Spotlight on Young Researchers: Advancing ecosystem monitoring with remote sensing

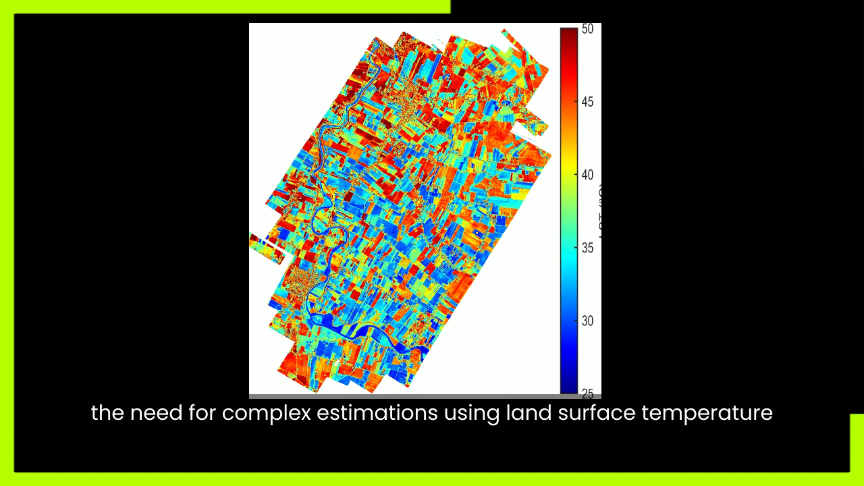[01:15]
using dense temperature update from thermal infrared remote sensing data.